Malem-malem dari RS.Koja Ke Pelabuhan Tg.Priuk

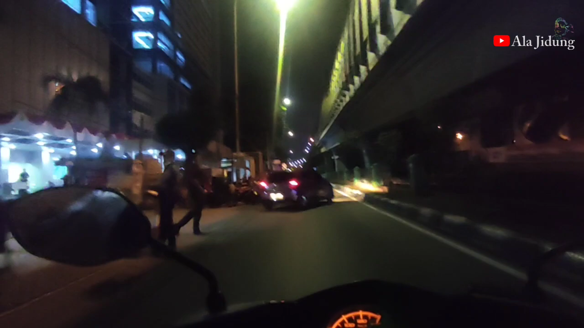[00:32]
ini adalah motor-motor yang parkir penunggu pasien biasanya soalnya kalau parkir di dalam agak
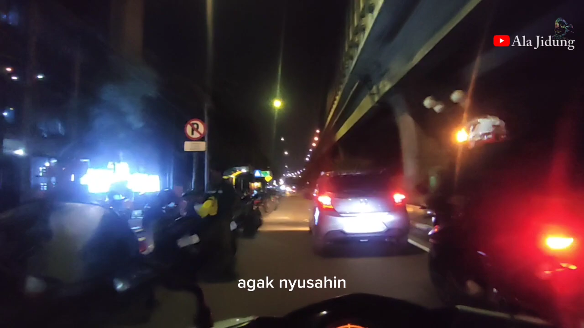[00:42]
nyusahin kadang-kadang kita boleh balik bisa kelihatan ya RSU Depoja dan di depan ada pertigaan yang kalau ke kiri itu arahnya ke
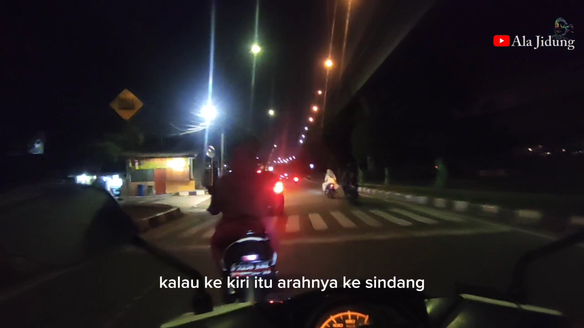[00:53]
Sindang Pasar Sindang tembus sampai ke Lagoa Rawabadak disini kita lurus terus
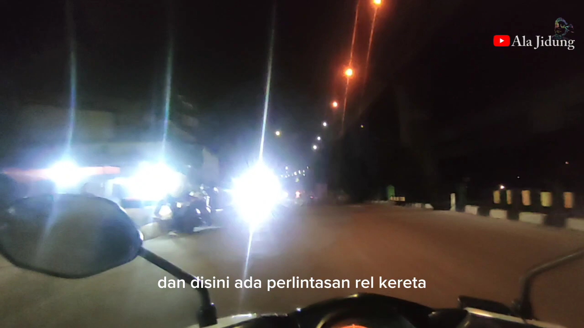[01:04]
dan disini ada perlintasan rel kereta jalur kereta api menuju ke Pelabuhan Tanjung Priok khusus untuk bawa barang-barang dalam bentuk kontainer jadi
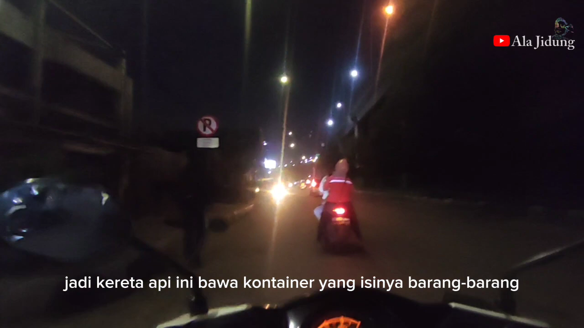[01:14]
kereta api ini bawa kontainer yang disini barang-barang dari Pelabuhan Tanjung Priok
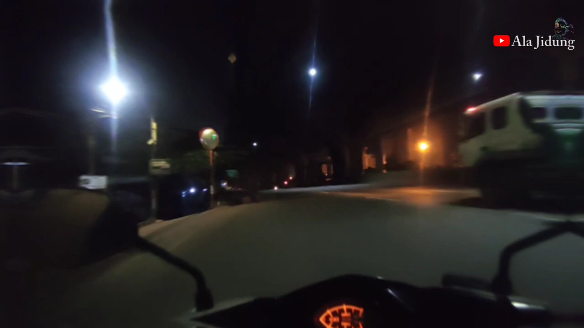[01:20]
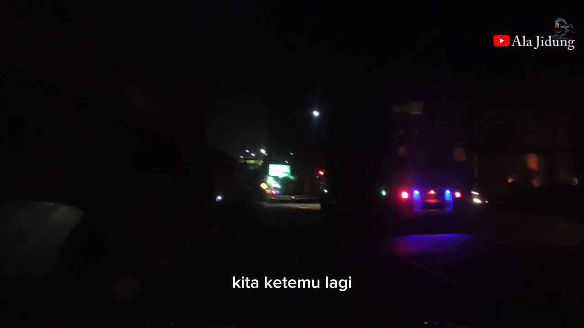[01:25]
kita ketemu lagi nah di sebelah kanan kita ini sebenarnya sudah area dari Pelabuhan Tanjung Priok JICT
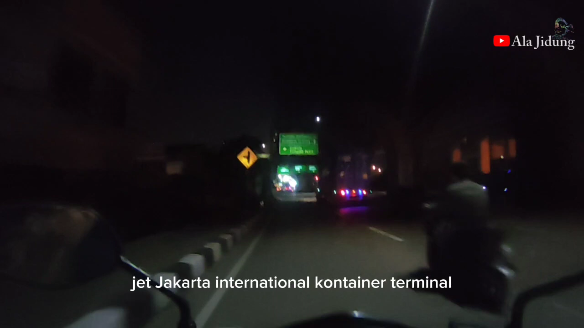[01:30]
Jakarta Internasional Jakarta Internasional Container Terminal di atas sudah kelihatan ya ada pelang kalau ke kiri itu ke arah cawang JICT Jakarta
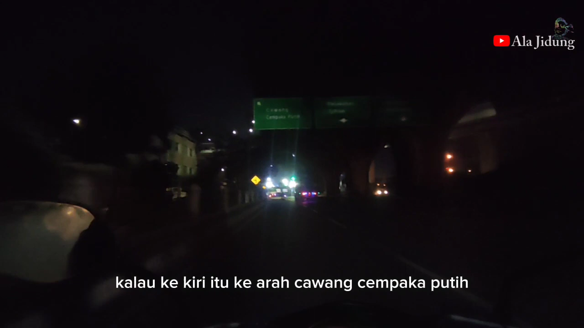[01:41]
Internasional lurus terus Pelabuhan Tanjung Priok selama ke arah peti kemas tapi
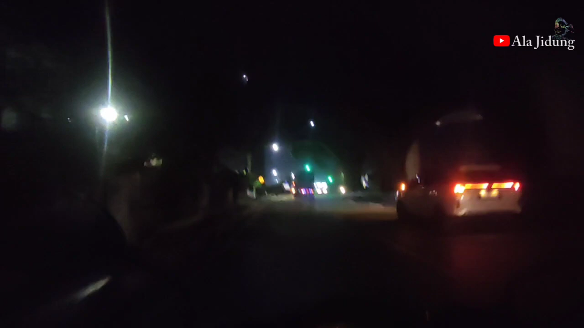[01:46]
di depan sini untuk motor kita tidak boleh lurus terus itu
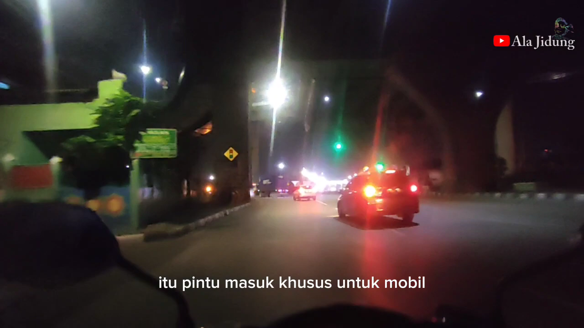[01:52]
pintu masuk khusus untuk mobil disini kita berbelok kiri oh ya sekedar informasi dari 3 pintu masuk di
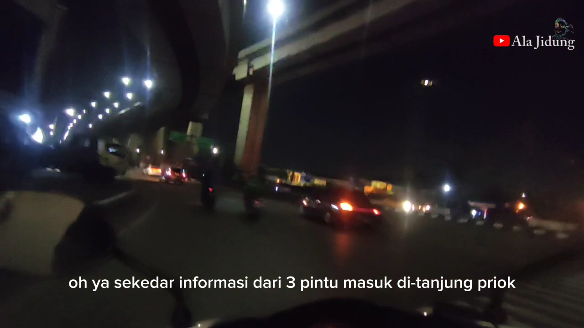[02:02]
Tanjung Priok pintu masuk khusus motor itu cuma dari arah pintu pos 8 nanti kita akan lewat sana untuk bisa masuk ke dalam
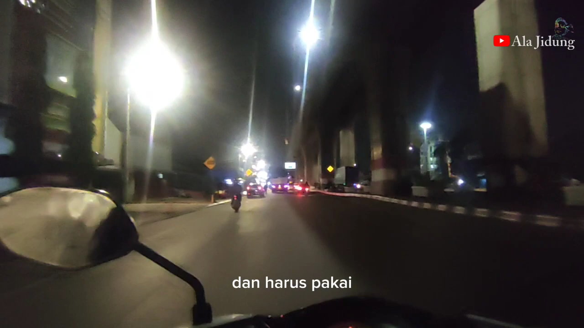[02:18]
dan harus pakai kartu e-money soalnya kalau case tidak ada ya jadi semua pintunya otomatis tinggal di tap kartu e-money nya tinggal masuk untuk
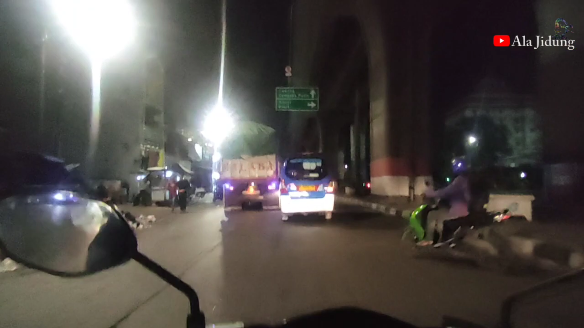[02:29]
pintu keluar tidak perlu periksa apa-apa tinggal langsung keluar nah ini adalah perapatan Mambu
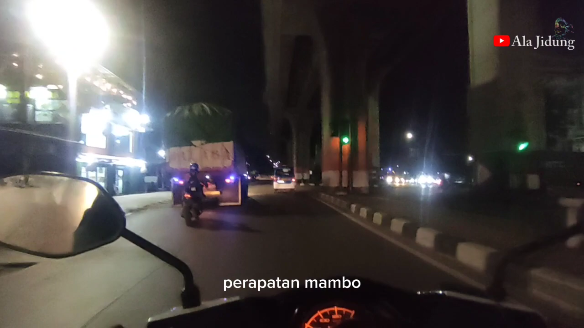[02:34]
disini kita akan berbelok ke kanan menuju ke Pelabuhan
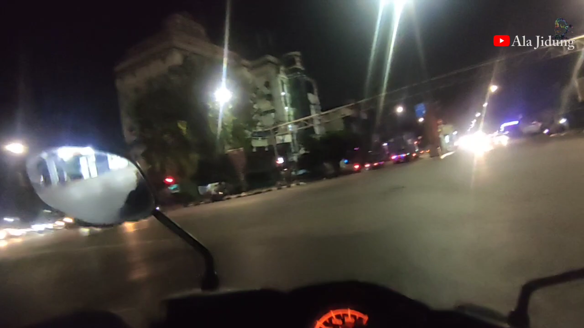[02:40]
Tanjung Priok waduh sorry tadi ketinggalan merahnya yang disebelah kanan kita ini adalah harta baswe ya ini
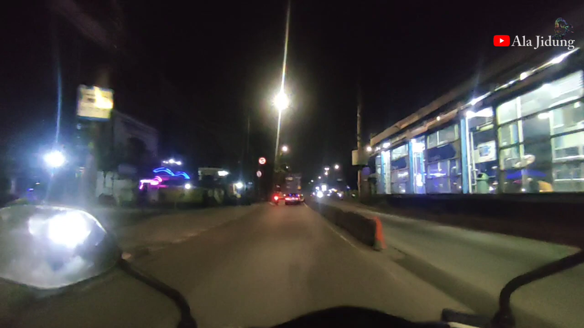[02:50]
adalah harta pertama dari Pelabuhan Tanjung Priok mau menuju ke arah sawang dan disebelah kanan kita itu banyak kafe-kafe bar maklum di daerah Pelabuhan biasanya jadi tempat wisata malam untuk para pelaut tau sendiri lah ya nah sekarang kita masuk ke jalan Enggano ini adalah jalan Enggano sebenarnya jalan ini gak terlalu jauh dimulai dari perempatan tadi yang lampu merah
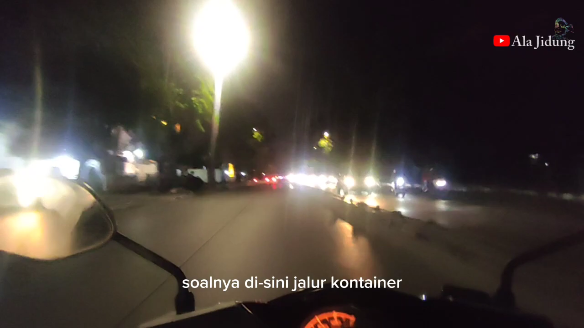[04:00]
dan disini agak lumayan ngeri ya soalnya disini jalur kontainer jalurnya transformer
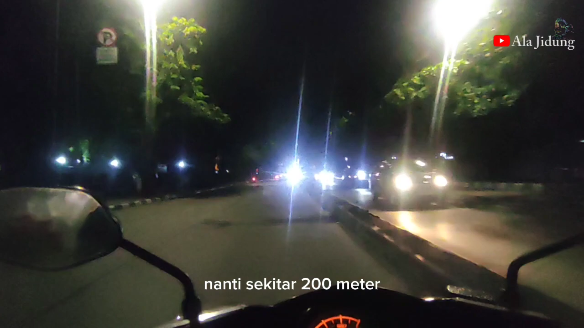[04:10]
nanti sekitar 200 meter di depan ada perempatan yang kalau ke kiri masuk ke jalan Bugis kalau lurus terus sampai ke terminal disini kita nanti akan berputar balik kalau kita lurus terus sebenarnya ada port pintu port 1 cuman motor juga gak bisa masuk dari arah sana jadi kita emang satu-satunya jalan harus berputar balik